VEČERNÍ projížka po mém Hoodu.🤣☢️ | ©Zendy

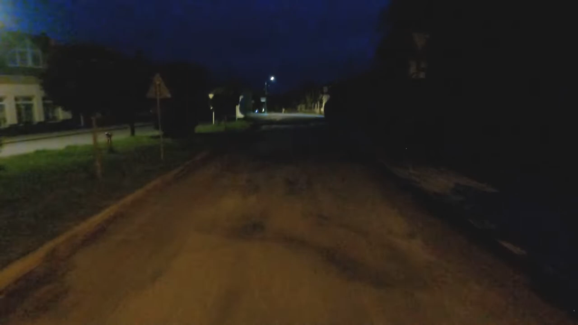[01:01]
reálně takováhle tmasa mi vždycky líbí A koukejte, máme tady auto Tady máme stín Jedeme kozloj naproti Já jedu už podle, ne podle předpisu, protože to je zbytečný jet podle předpisu Tady to chci, tady to nebudu tolik krosit No i když Když to budu krosit, tak se to hodně rychle nabije